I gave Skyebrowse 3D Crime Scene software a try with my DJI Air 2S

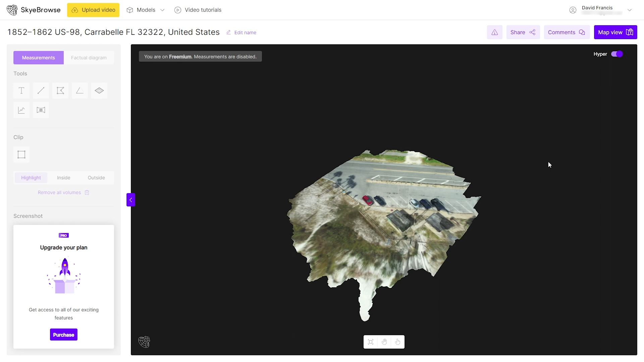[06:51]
for me i have a pretty good computer and then to try to get the the same aspect that i had
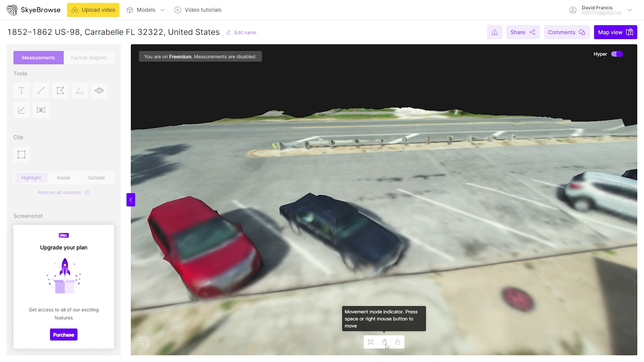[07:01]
this is this is what it gave me
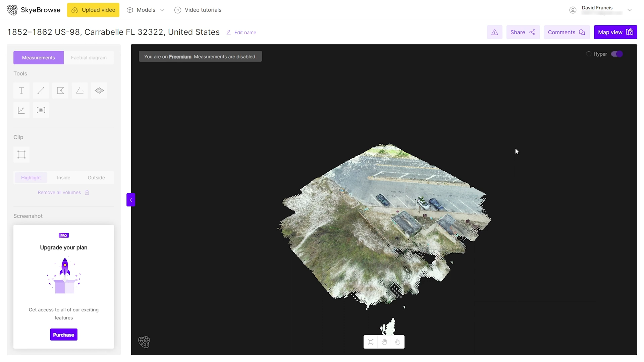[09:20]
and there you go i did
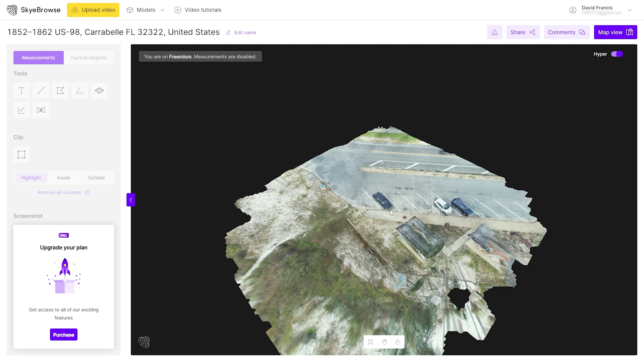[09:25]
you know do it very quickly of course and this one is just a little better doesn't look as as crushed as it did before that's our 1993 sedan deville
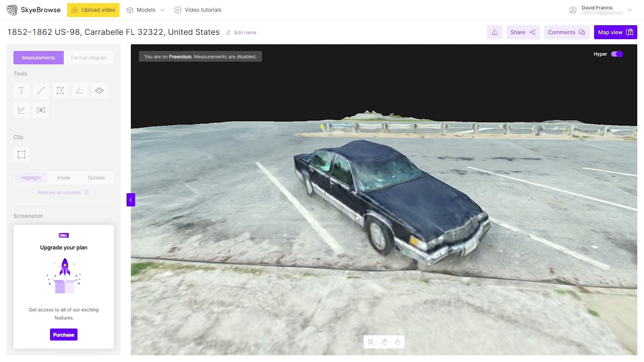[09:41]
and uh they're still having trouble seeing
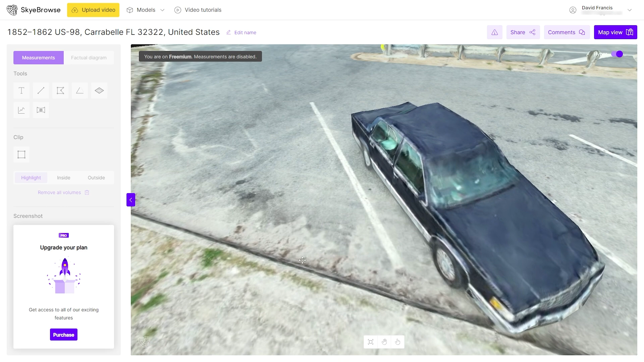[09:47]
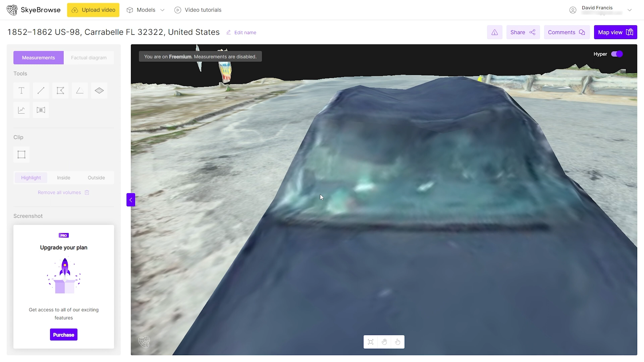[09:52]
detail on the dashboard we can see there's more stuff there but there is a 38
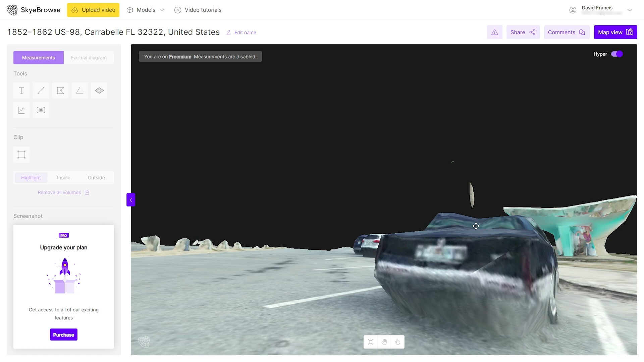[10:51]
don't think i can even get a tag number off of that
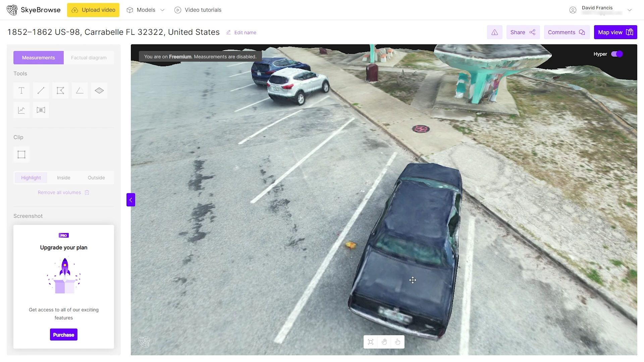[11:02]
and that's uh sorry it's taking me so long to get this to you but i have a restaurant to to run and i'm trying to get a real estate drone thing going and and that's those are my problems but anyway i gave it a shot uh thank you for your time um